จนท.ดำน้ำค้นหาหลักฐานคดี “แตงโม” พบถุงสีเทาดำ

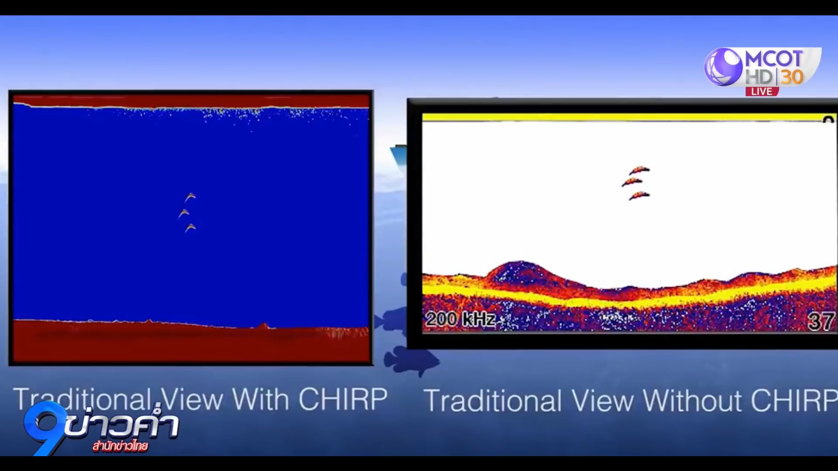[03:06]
ากฏเป็นภาพเหมือนกับเป็นคลื่นความร้อนเป็นลักษณะของวัดถุต่าง ๆ
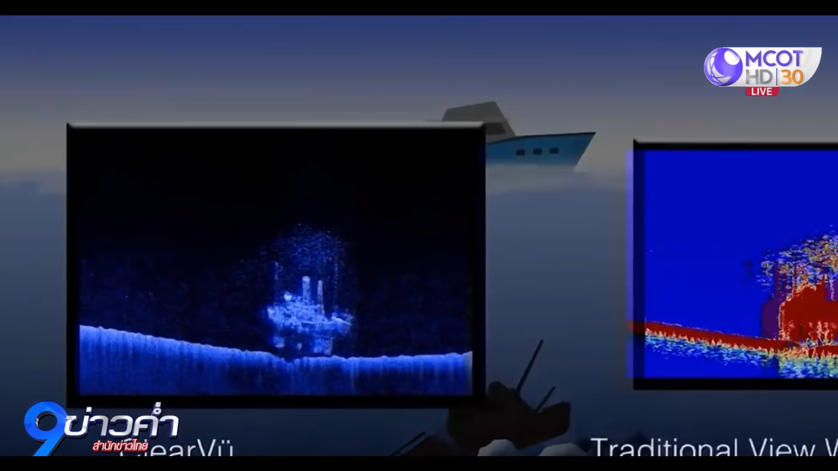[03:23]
คือ มนุษย์ไม่ได้ยินแต่หากไปกระทบวัตถุ มันจะสะท้อนกลับมาที่เครื่องแล้วเครื่องจะวัดช่วงเวลาตี่支持อยู่ทางป่ะ
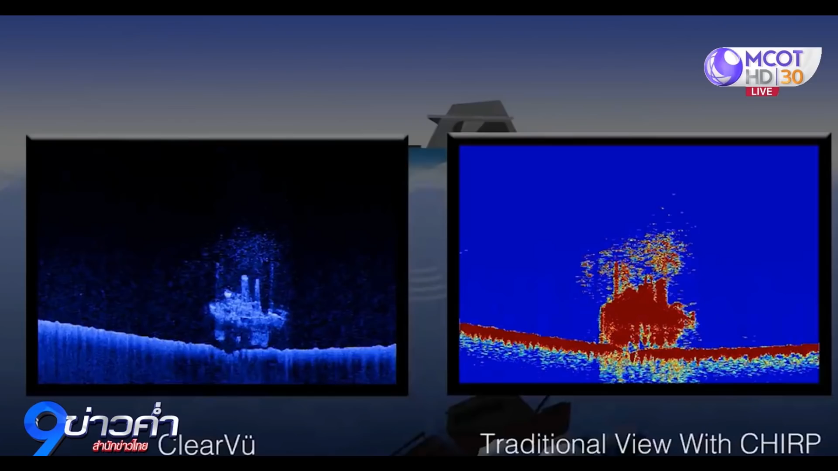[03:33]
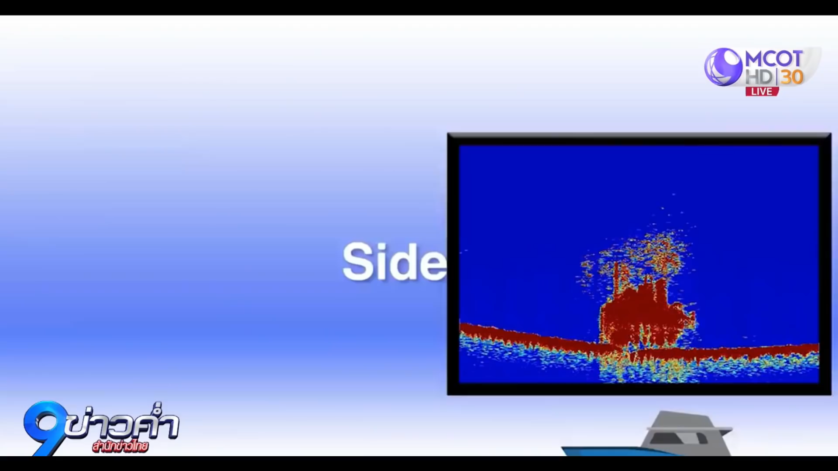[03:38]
จะทำให้สามารถคำนวณรียะทางวัตถุเจ철ย์อยู่หางจากแล้วโดยพบว่าสัตวนคลืนเสียงนะในการหา